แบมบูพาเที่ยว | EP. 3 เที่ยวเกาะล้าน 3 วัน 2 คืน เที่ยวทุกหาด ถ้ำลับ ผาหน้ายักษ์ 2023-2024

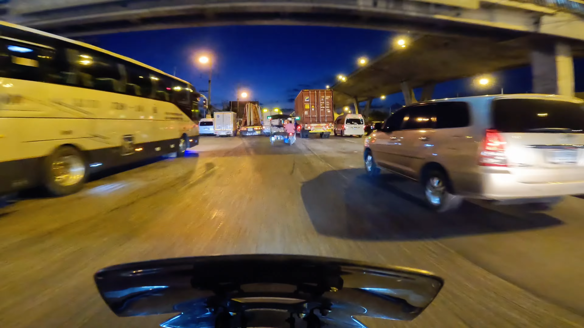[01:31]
ผมใส่เส้นทางทั้งคู่ขนานถนล์บางนาตาดช่วงแรกถนล์ก็อย่างล่งๆอยู่ขับขับสبายชิวชิวถักขับใน alredstork คุถนล์บางนาตาดนี้สิ่งที่ต้องระว Ein เพื่อ Analysis สุดขับจะามี الط şehดขับ y ج็อ&สอนมากันเยอะมากก็ต้องเลี่ยง มาขับเดือนการแทน